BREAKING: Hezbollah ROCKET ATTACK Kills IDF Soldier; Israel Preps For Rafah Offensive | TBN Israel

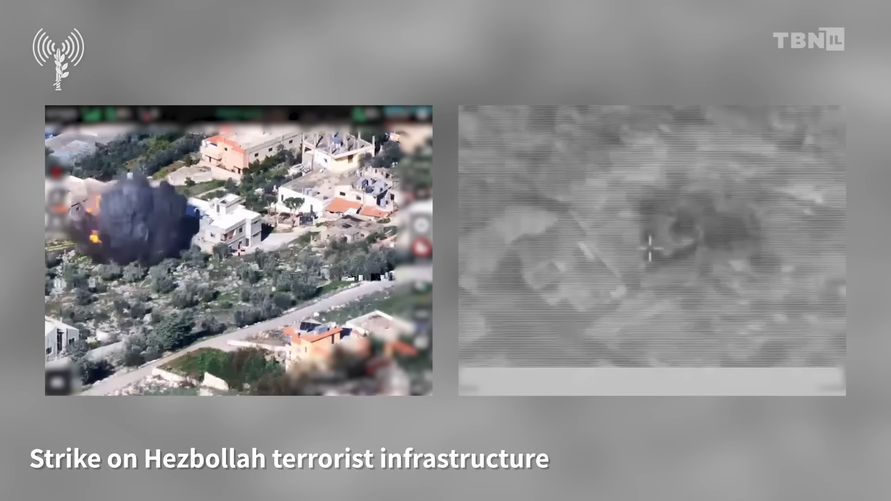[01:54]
firing artillery shells at Hezbollah positions near
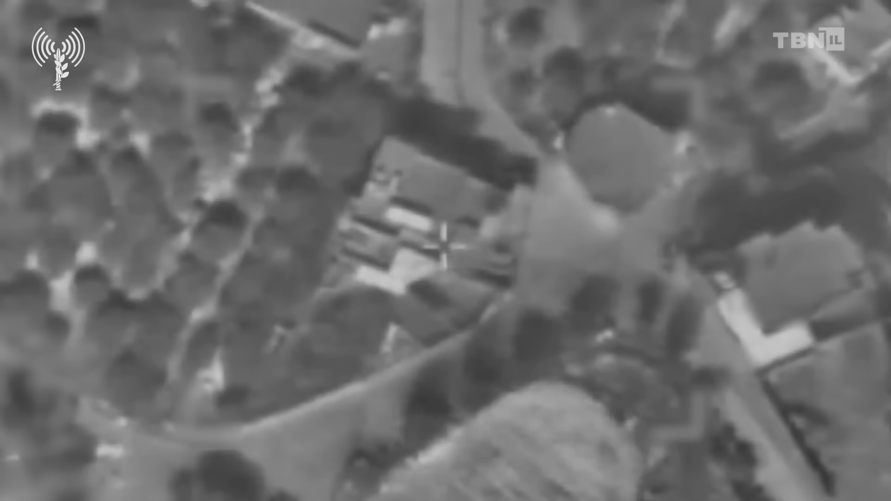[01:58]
the border and striking several Hezbollah positions from the air.